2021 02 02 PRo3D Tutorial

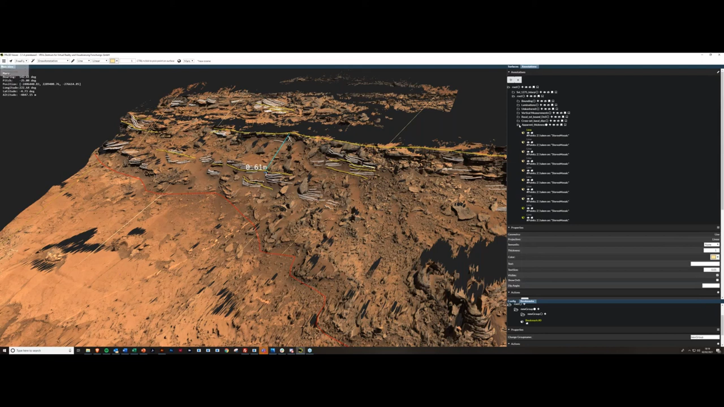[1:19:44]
there yes now um this i'll press that and it exports everything we can see so what i might want to do is i don't want all these lines here just a good opportunity to show you this yes i don't want to do that let's just hide all of those gone to the root over there heading there and i just want these apparent thickness lines so visualize that so now